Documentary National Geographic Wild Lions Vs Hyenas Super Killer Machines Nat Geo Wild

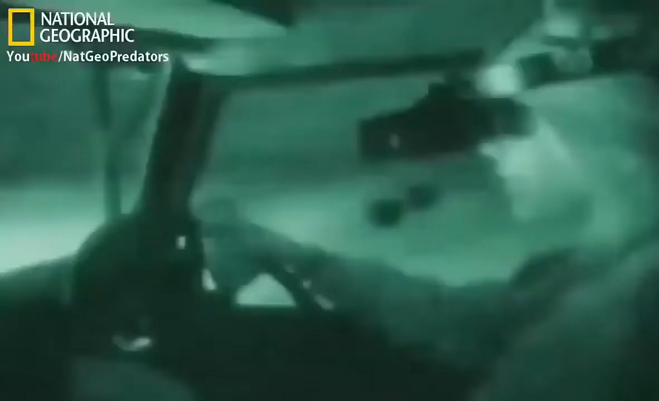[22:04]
And it's a thing that other hyenas and lions hone in on as well. So really, driving around like this at night, using this enhanced vision and listening for kills,
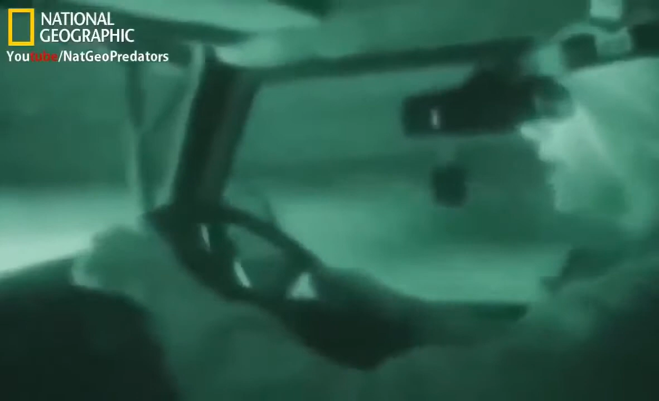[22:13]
I'm behaving very much like a hyena, and there's one right now. I can see it going through the grassland.
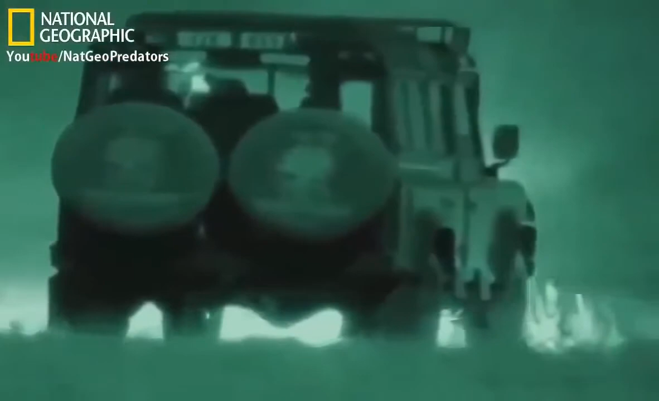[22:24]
A hyena's jaws are among the most powerful of any animal species.
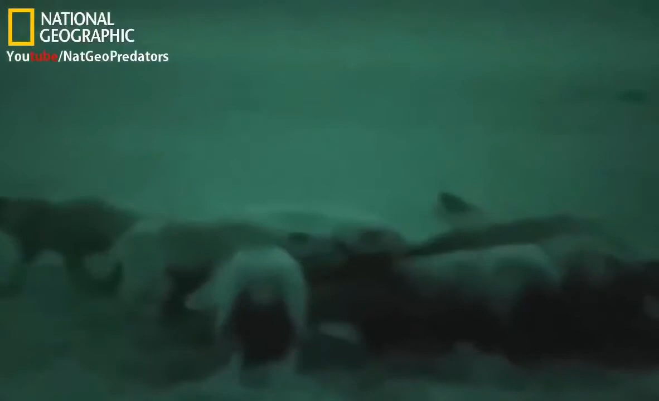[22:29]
The sharp front teeth shear through skin and meat.
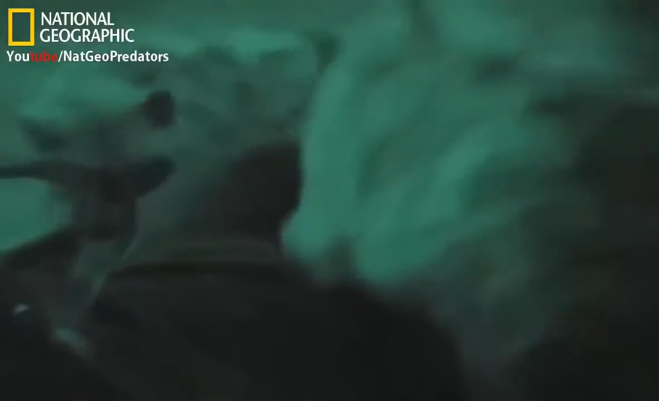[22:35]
Their jaw muscles are as big as a man's arm.
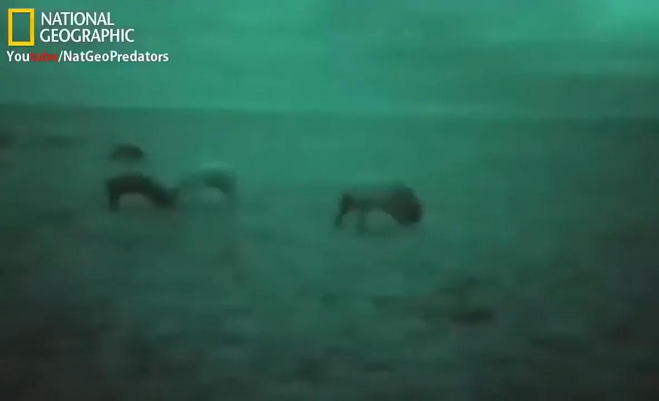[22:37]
At the back of the hyena's mouth,
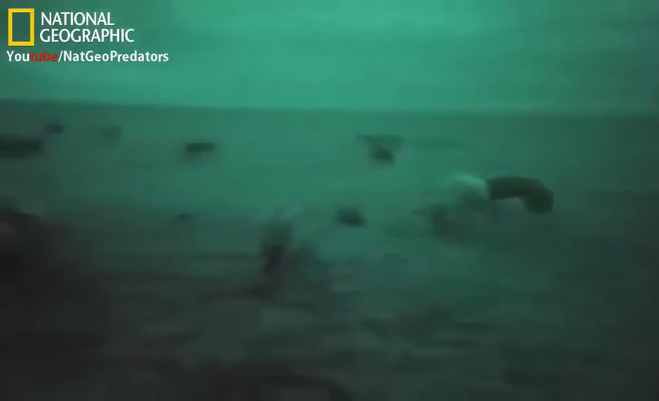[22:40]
huge crushing teeth are strong enough to crunch up solid bone. Yet, it's a remarkably peaceful scene. Male hyenas are nature's gentlemen when it comes to sharing a kill with their clan.
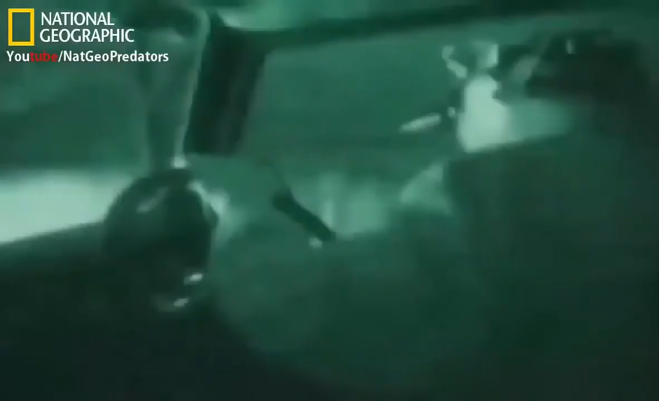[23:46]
Camera unveils a night world full of animal life.
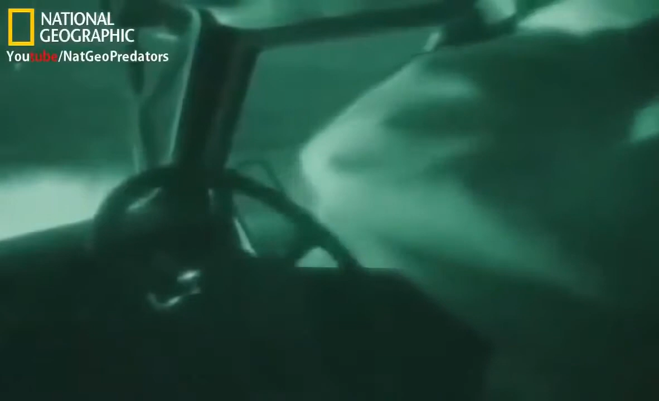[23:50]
Just how close these animals come to humans astonishes the researchers.
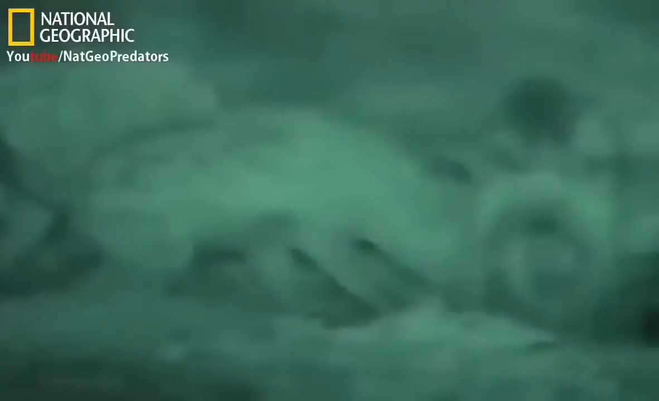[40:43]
Other threats may arrive to challenge them in turn.
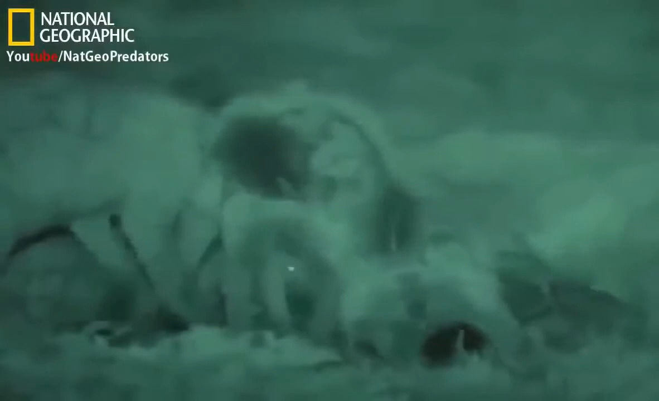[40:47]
They remain watchful. This is truly fast food.
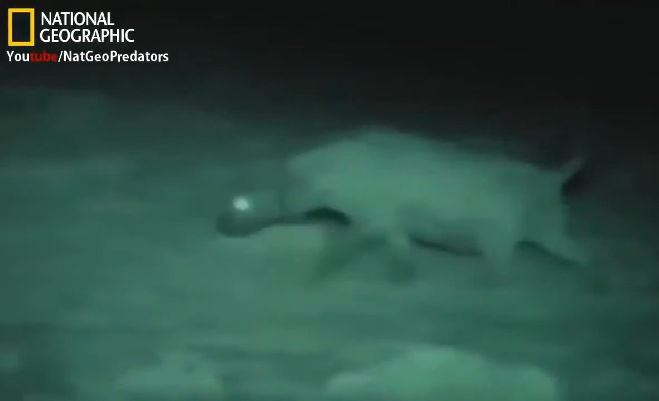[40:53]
The invaders will be back to recapture their meat. You can see this clearly in infrared light. But how do the animals see in these conditions?
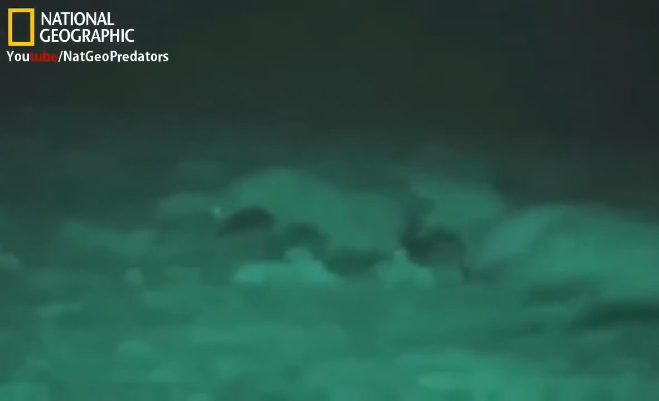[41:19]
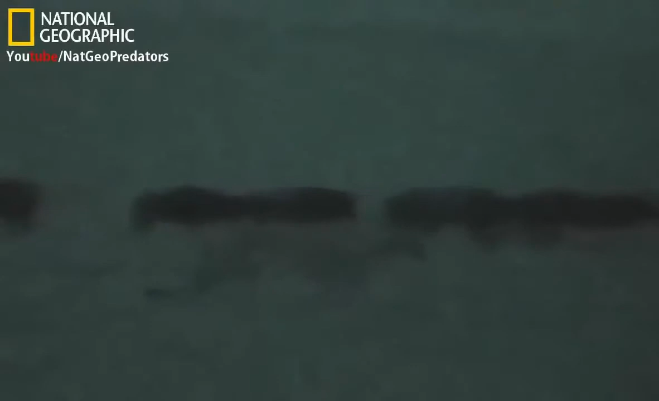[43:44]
Bathed in infrared light, it stands out.
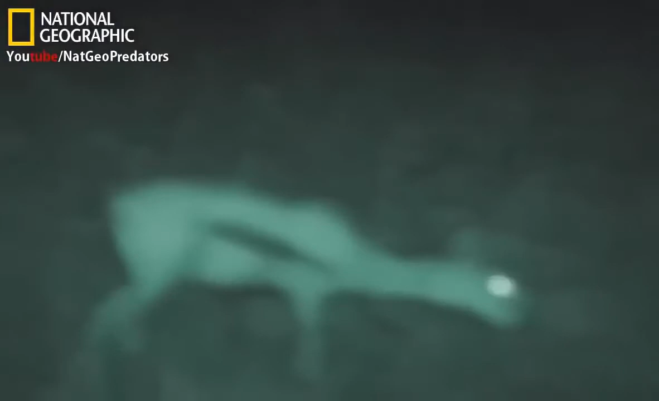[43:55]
Another Tommy can hear something and is off.
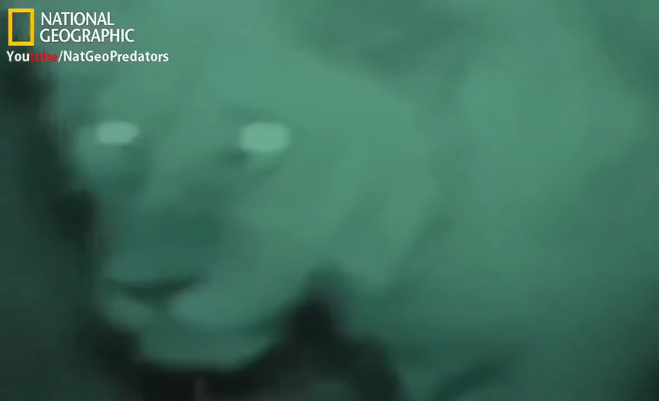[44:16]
Get close to the herds, then spread out. They don't need to make any effort to hide themselves. Only their footfalls give them away. And because they're unseen, lions are no longer at a disadvantage as they approach their quarry.
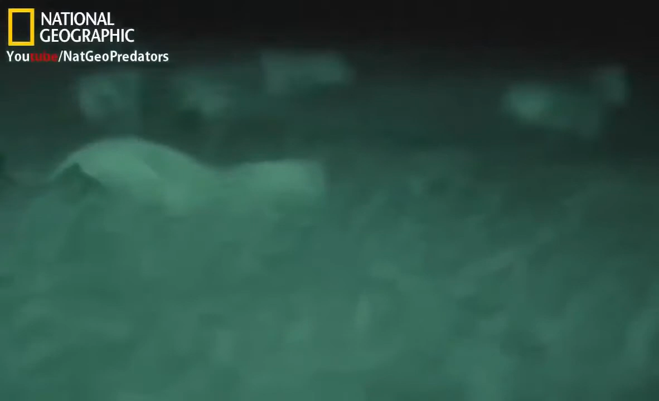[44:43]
Two young males take a small zebra with ease. A lioness gives chase.
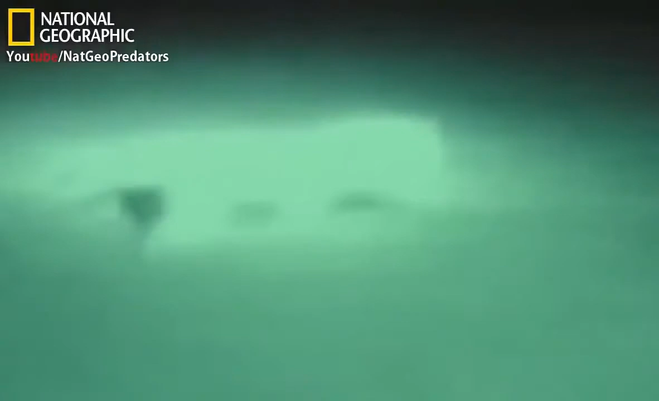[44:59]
A high kick lets her quarry escape.
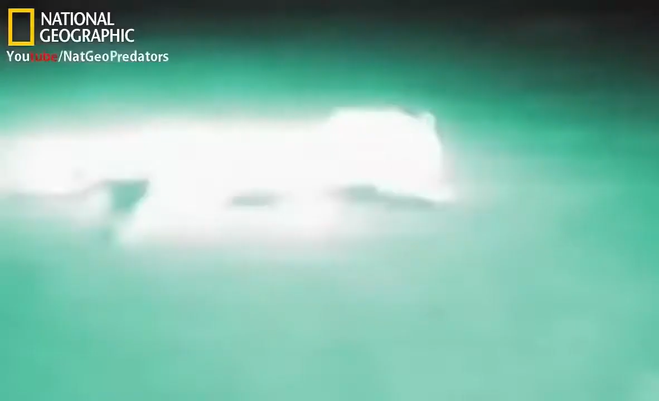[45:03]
Soon, two lions bring down a fine stallion.
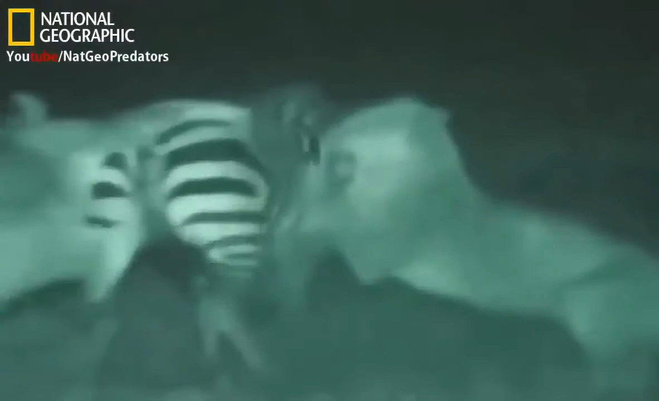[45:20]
Saber-sharp teeth and meat-hook claws bury themselves into 300 kilos of struggle. One lion grips the throat in a stranglehold, the other prepares to feed.
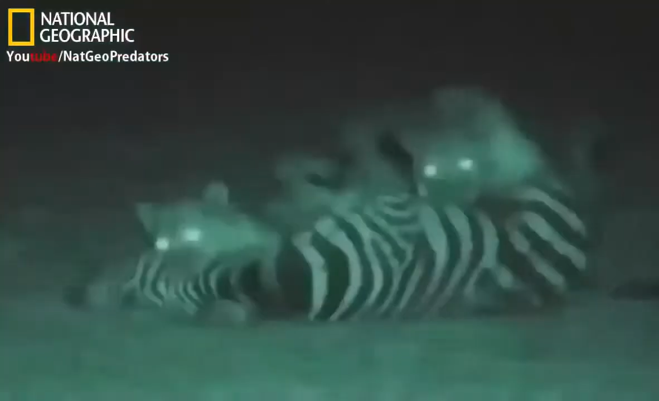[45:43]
Their ability to keep a grip on their prey in pitch darkness makes the kill possible. Everything the camera has disclosed comes together. The apparent competitors for the same food survive because there are times when one is more successful than the other.
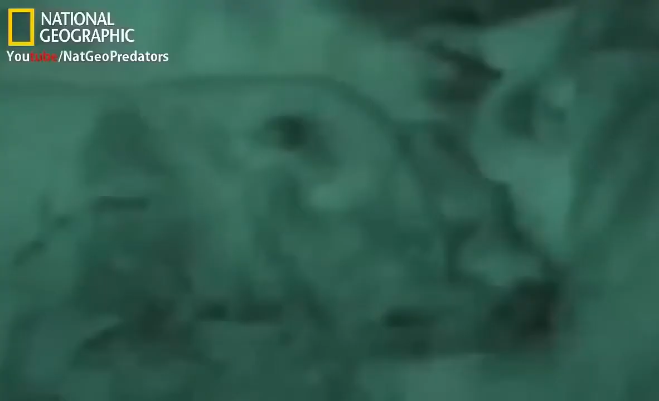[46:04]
The animals hunt in different ways, by day and by night, and in differing light. These unique images show that the relationship between